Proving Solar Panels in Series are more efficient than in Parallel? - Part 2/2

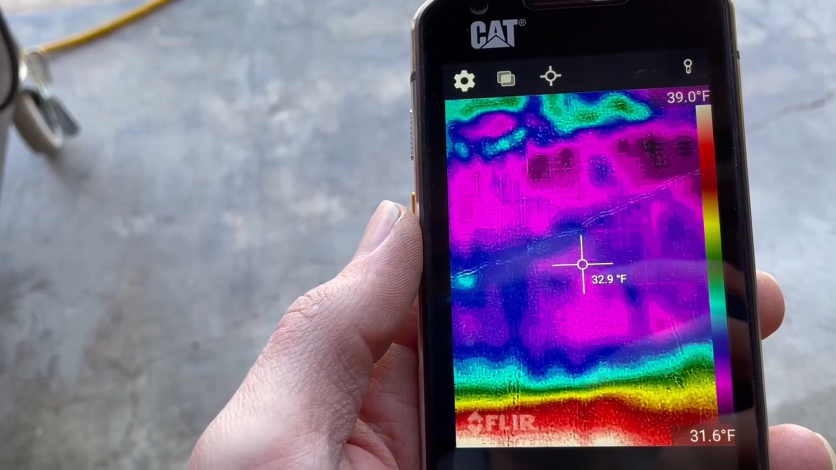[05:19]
On screen: spot 32.9°F, scale top 39.0°F, scale bottom 31.6°F
So you can see that our ground where the sun's not hitting it is in the 30s, which is kind of weird for Texas.
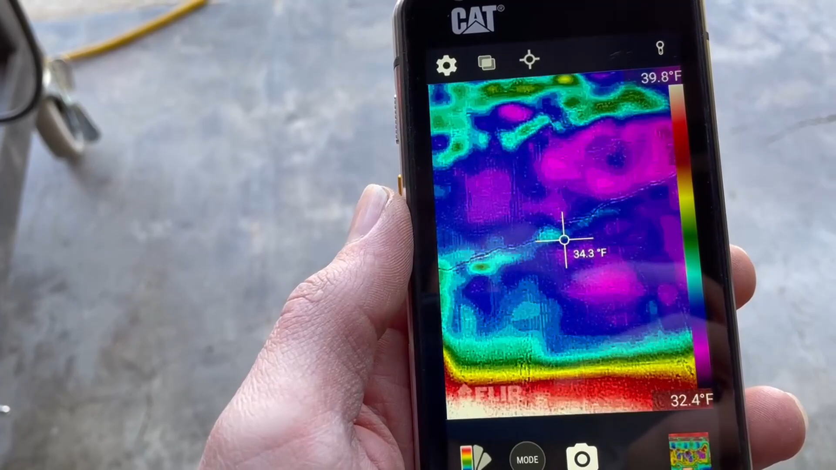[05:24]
On screen: spot 34.3°F, scale top 39.8°F, scale bottom 32.4°F
But anyway,
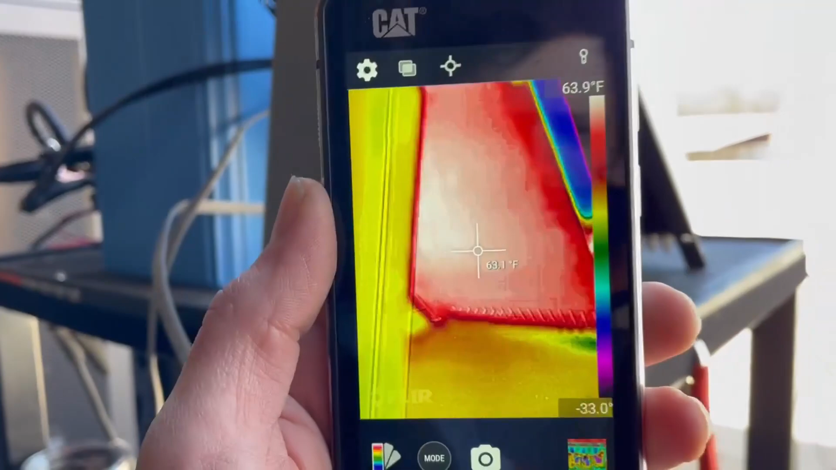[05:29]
On screen: spot 63.1°F, scale top 63.9°F
so up here we've got this the box that's just sitting here at an ambient temperature.
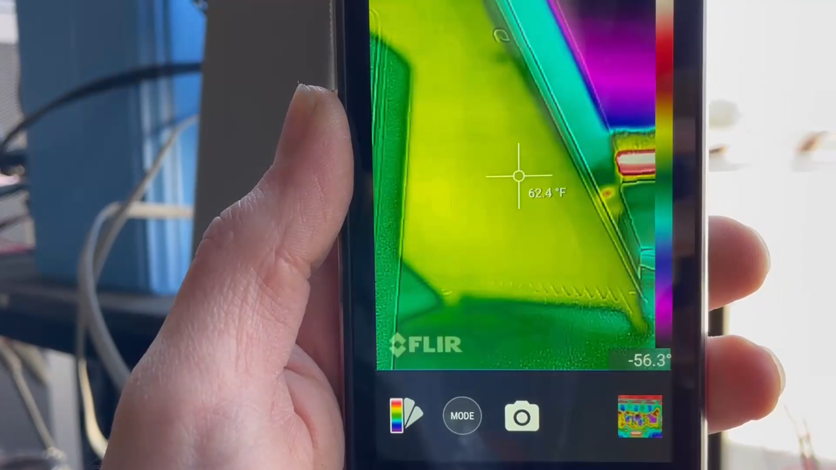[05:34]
On screen: spot 62.4°F
And we've got the back of our EP Ever, which appears to be about 62, 63 degrees
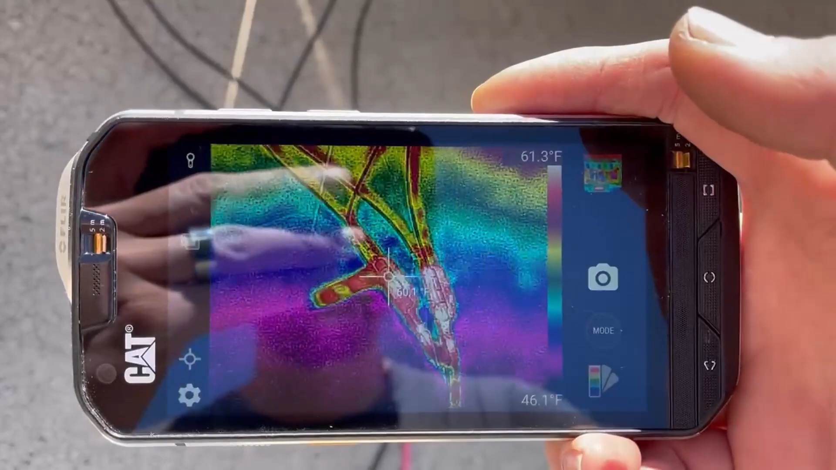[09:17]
On screen: scale top 61.3°F, scale bottom 46.1°F
Let's see, our ground, our cement here is about 48 degrees Fahrenheit.
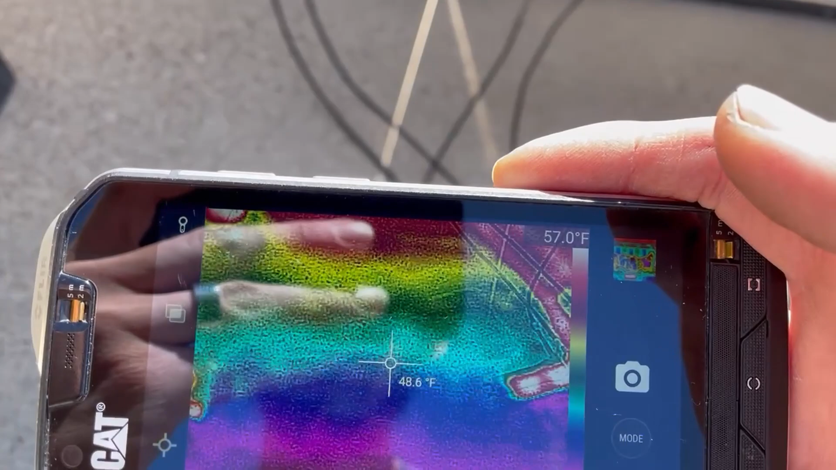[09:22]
On screen: spot 48.6°F
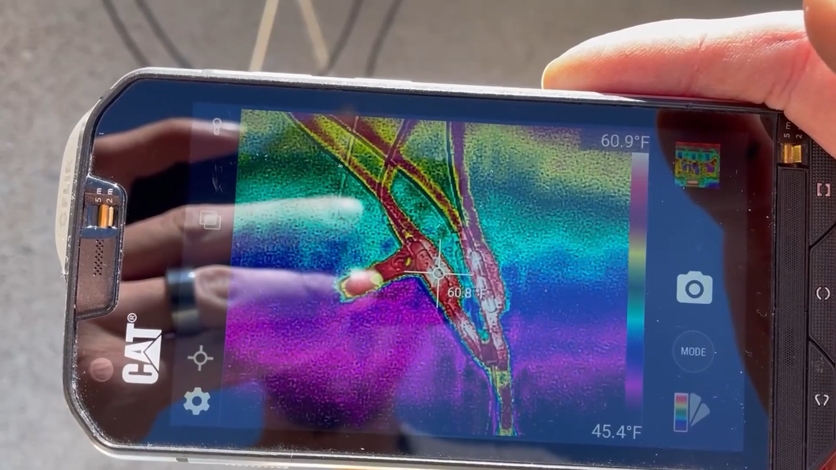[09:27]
On screen: spot 60.8°F, scale top 60.9°F, scale bottom 45.4°F
Our branch connector is 60.
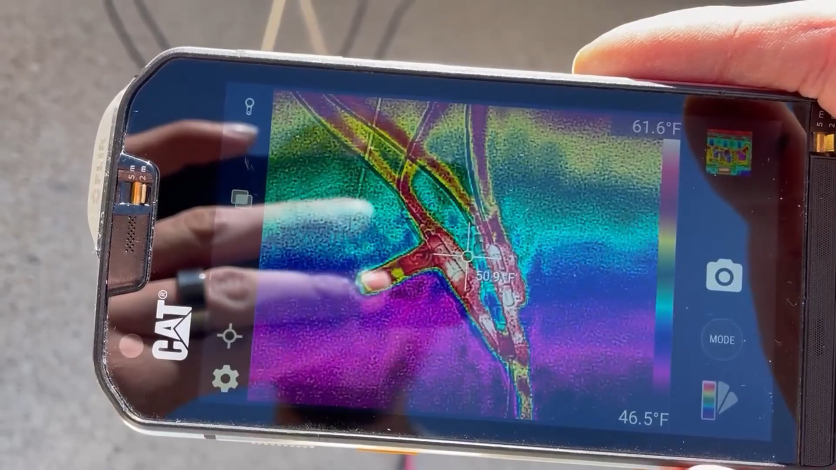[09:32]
On screen: scale top 61.6°F, scale bottom 46.5°F
Let's get a little closer to it. I'll show you guys what we're looking at here. So
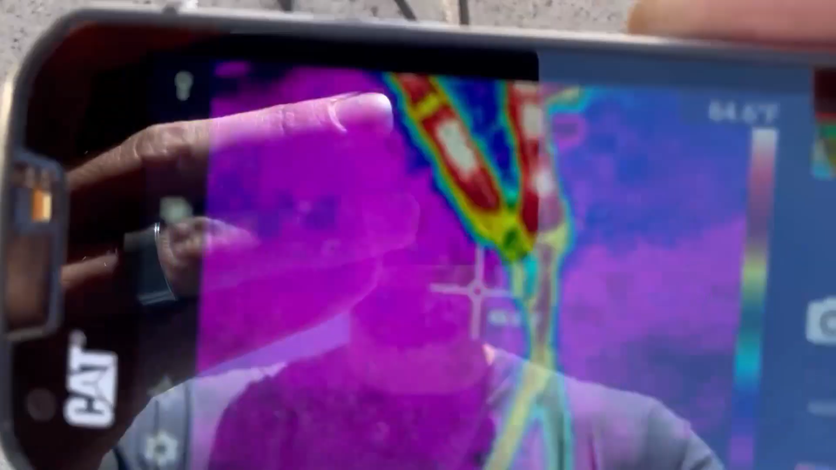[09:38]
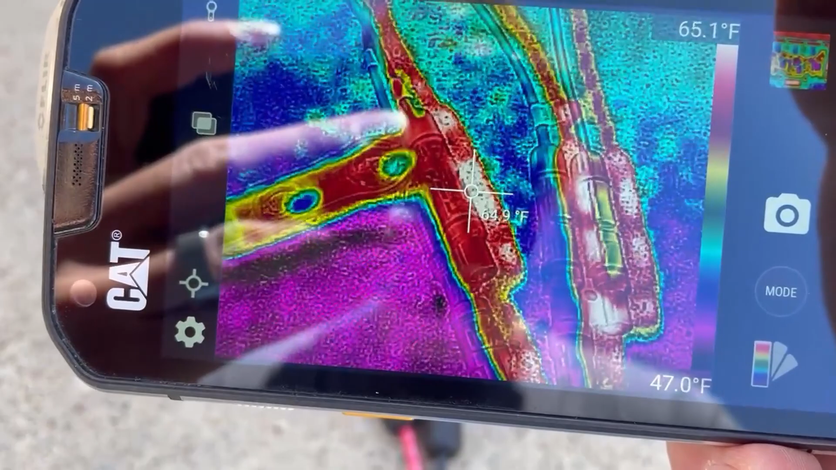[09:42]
On screen: scale top 65.1°F, scale bottom 47.0°F
show super red on there, but really gets up to 65.
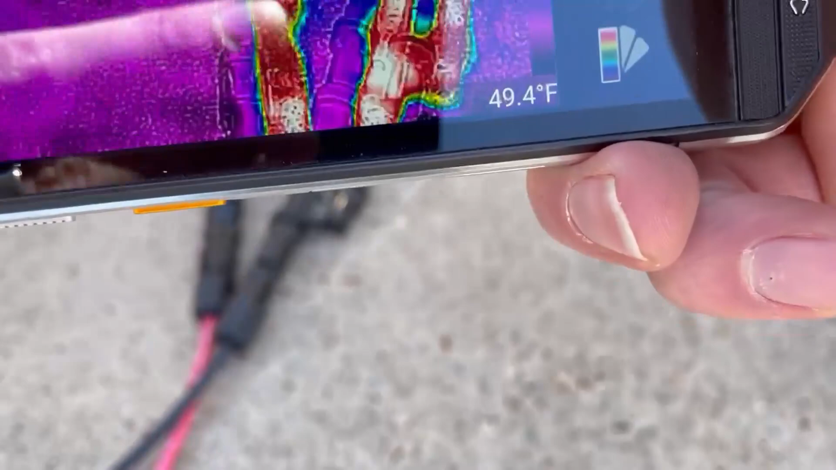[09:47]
On screen: spot 49.4°F
This one
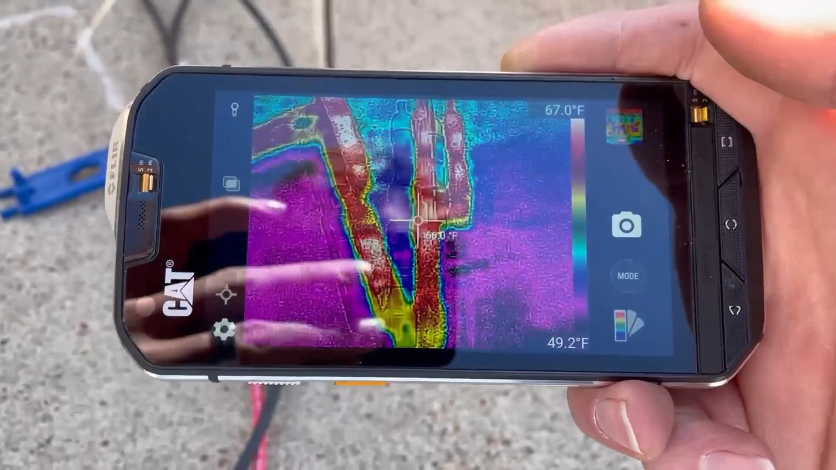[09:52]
On screen: scale top 67.0°F, scale bottom 49.2°F
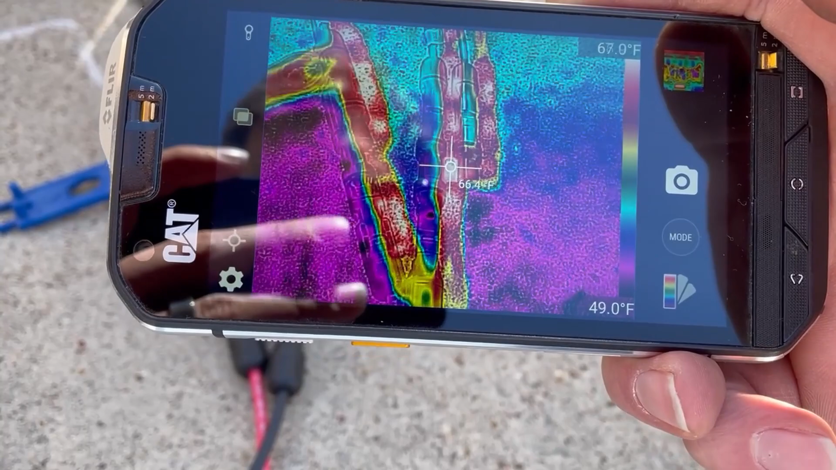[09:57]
On screen: scale top 67.0°F, scale bottom 49.0°F
66. So, I mean, obviously, yes, there is some heat being lost, energy being lost as heat.